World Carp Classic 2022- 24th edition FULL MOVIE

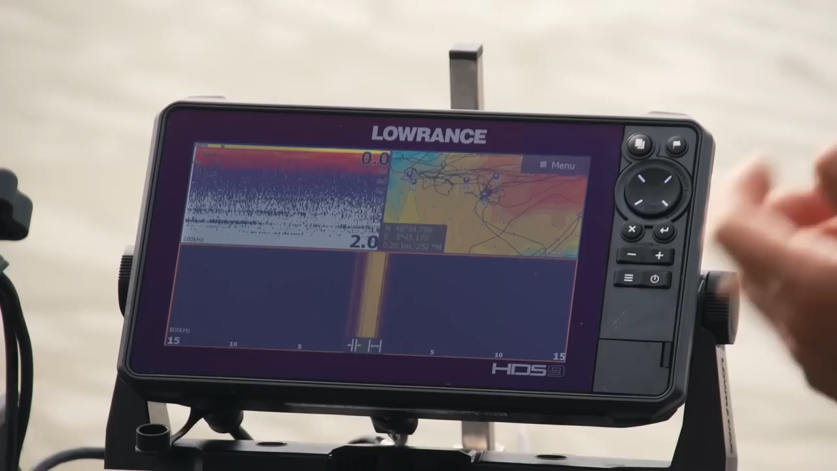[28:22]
Like, you can click it no matter if it rains, if it's cold, if it's windy or too hot. It just reacts very fast and immediately. So it's also, the processor works really great. And I gotta say,
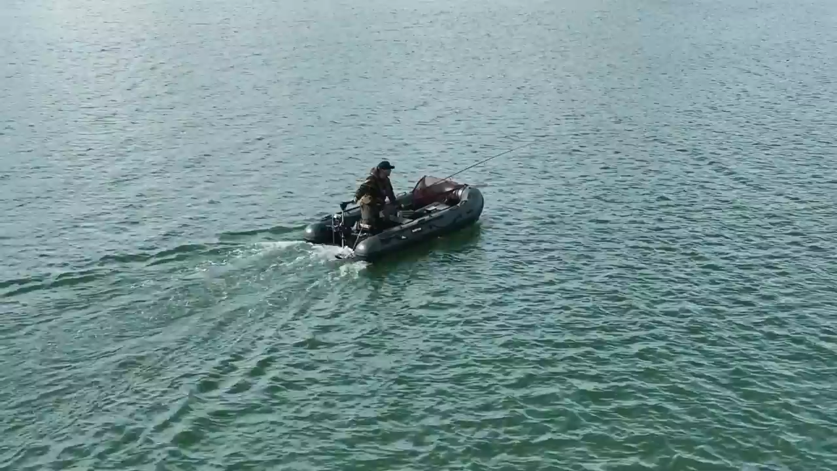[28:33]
this setup you have there now, it's like one of my favorites.
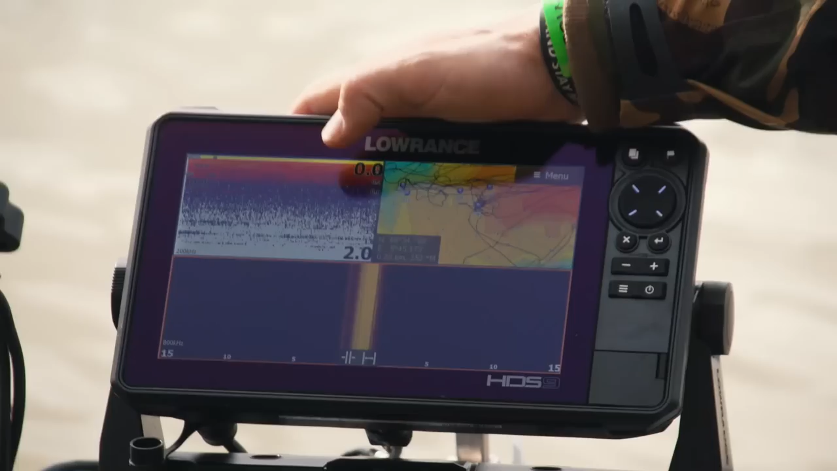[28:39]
We have a down scan on the left side, always a map on the right side that you know where are your waypoints,
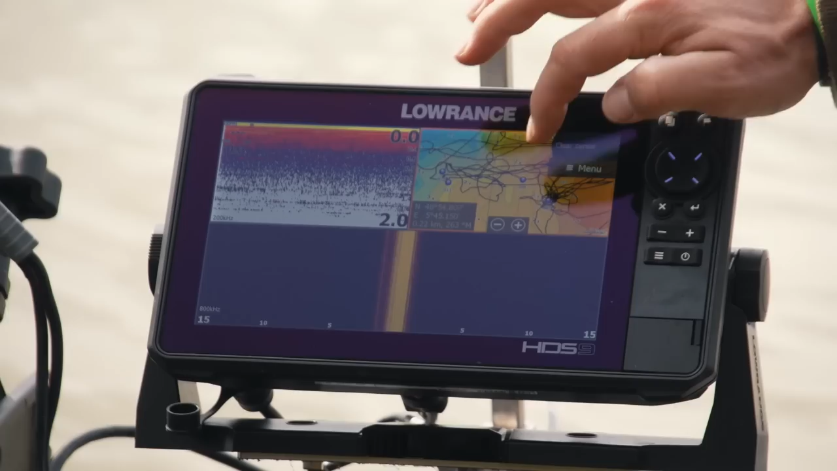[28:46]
or your trails, where you're going, and you always are aware 110% where you are. Yeah.
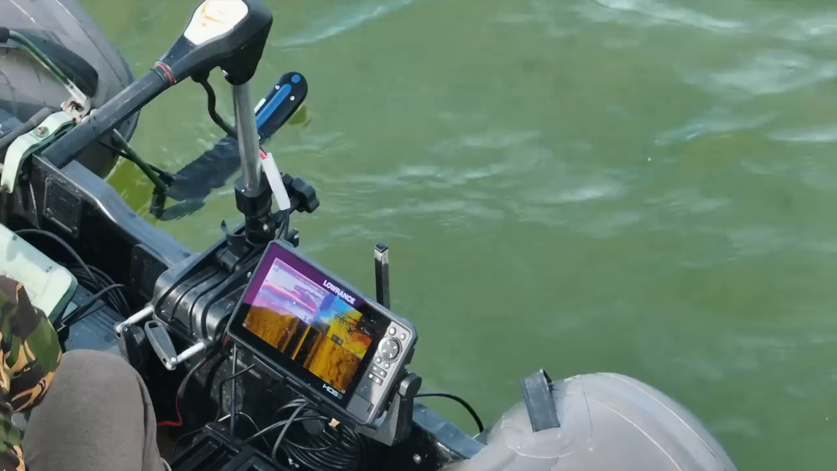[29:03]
It's really cool that you can download from social map, or from Genesis you can download the social map, which is just for free.
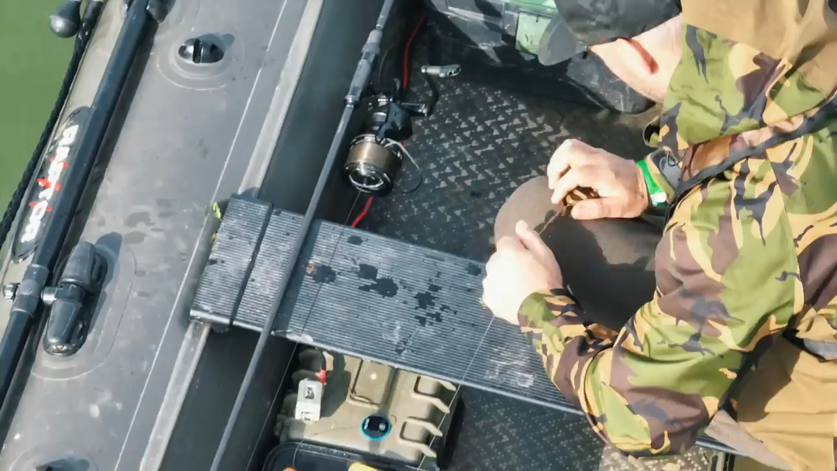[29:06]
You download it to your echo sounder, and there you are.
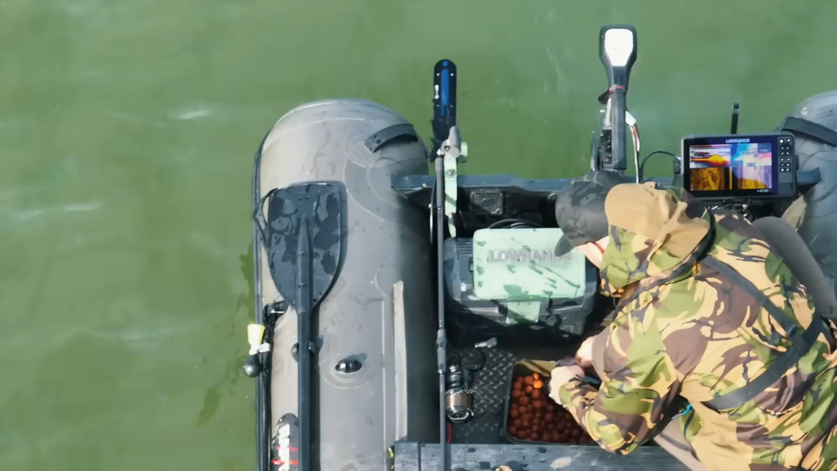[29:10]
You have a complete map of the lake. And as you can see, the depth palette I created there,
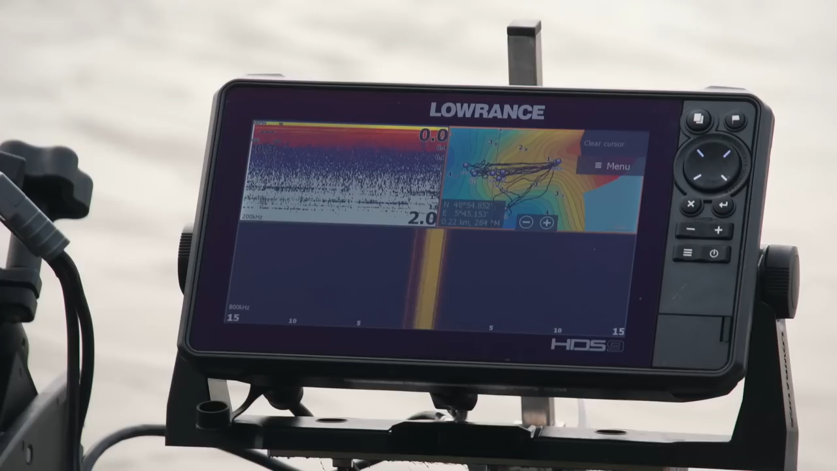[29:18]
it's just a little bit different, but it's my personal preference, you know, that I can see.
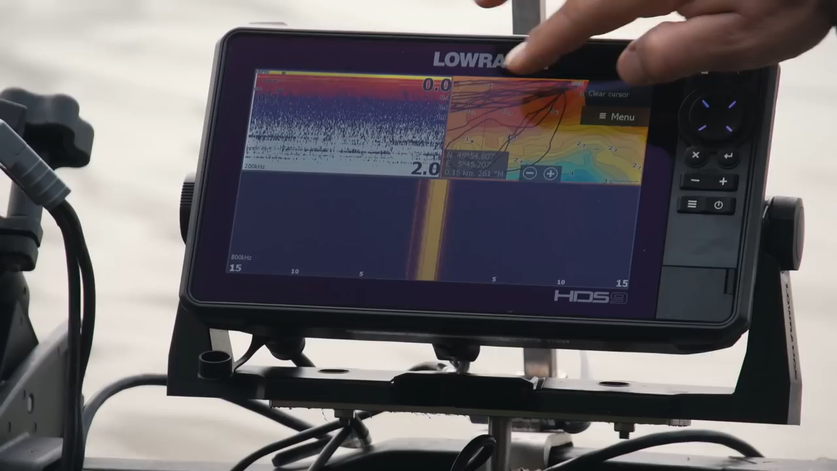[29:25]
I made it a little bit more sensitive, so I can see every single depth change, and it really works great.
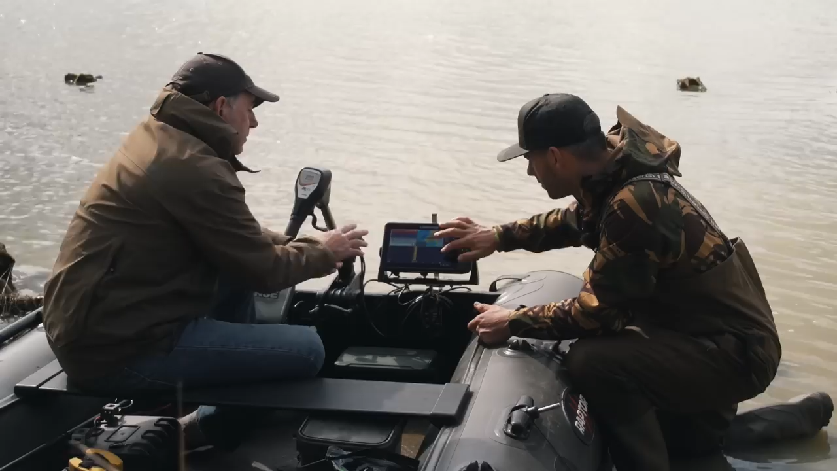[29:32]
So what you've got is, you've got side scan down here, you've got conventional sonar here, and then you've got your map with the Genesis mapping.
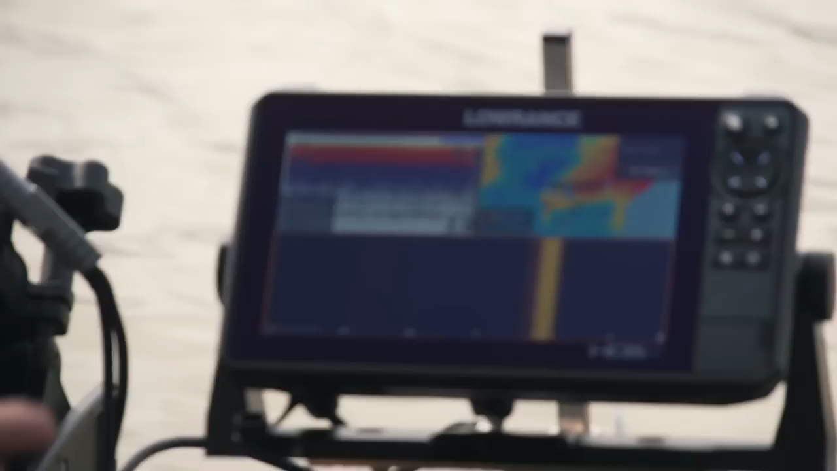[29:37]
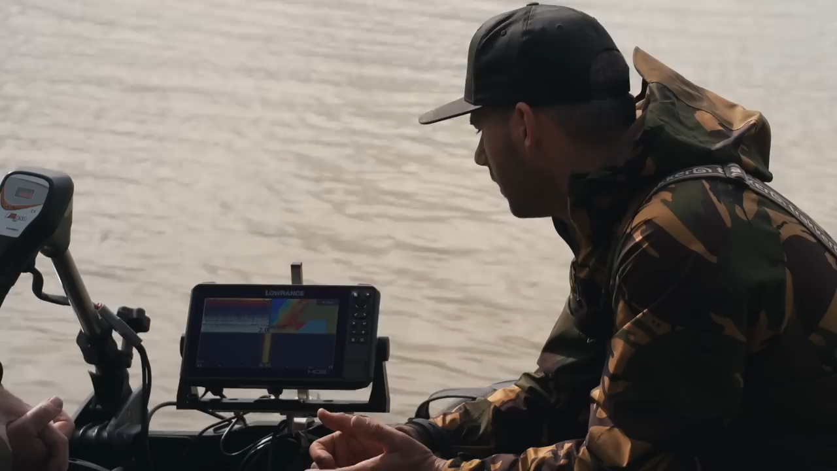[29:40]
I also like to click on the typical down scan and go to down scan fish reveal. Yeah.
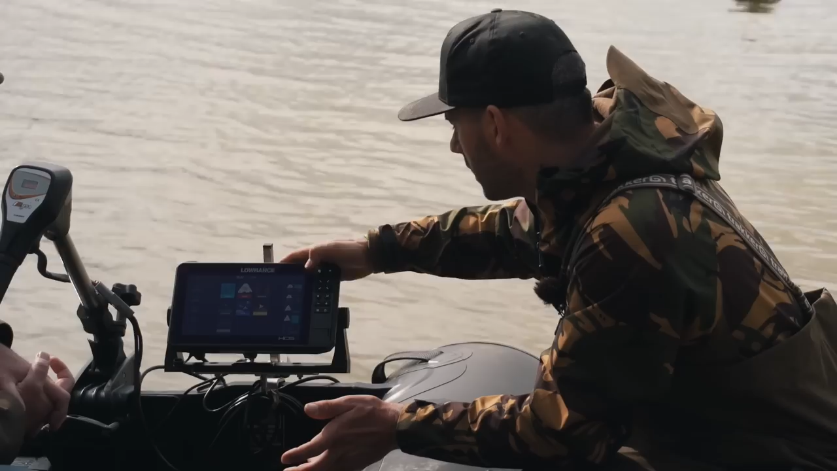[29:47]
So you can immediately see what kind of or what size of a fish is there, and the new fish reveal is working really great.
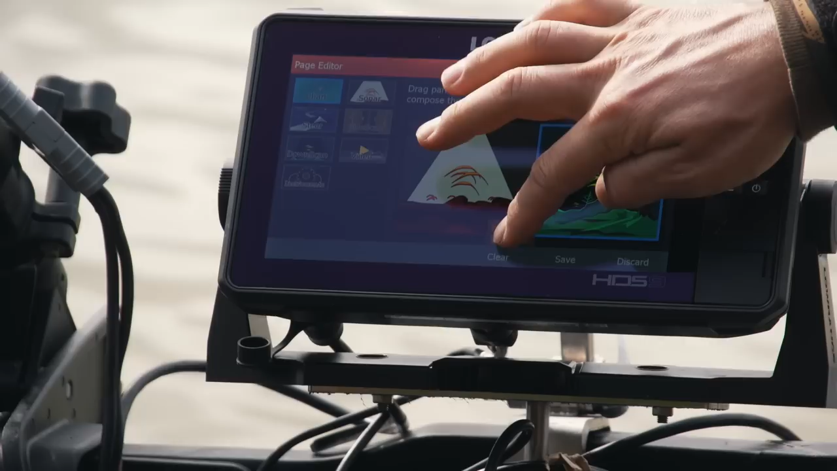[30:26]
This is this is how you can change the order of it.
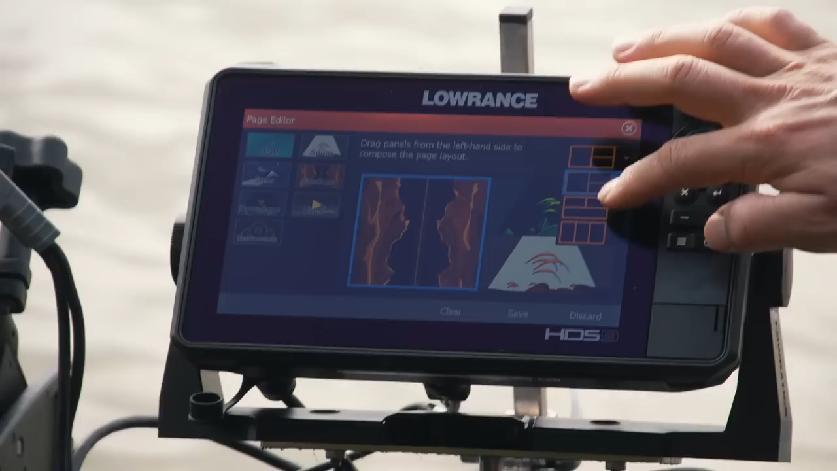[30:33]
So yeah. I prefer more this way. Yeah. So here you can, this is, when I'm searching and I don't care
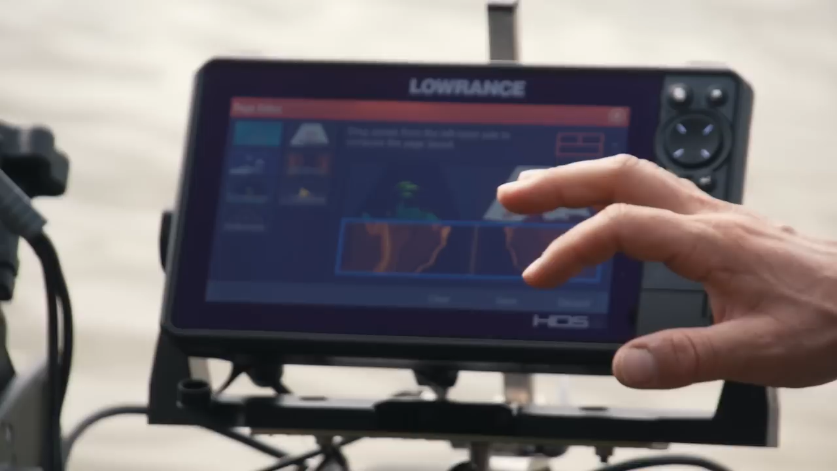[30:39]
in which part of a sector I am, this is my favorite one. Right, I'm gonna leave you for the moment because you need to use this out there and go catch some fish.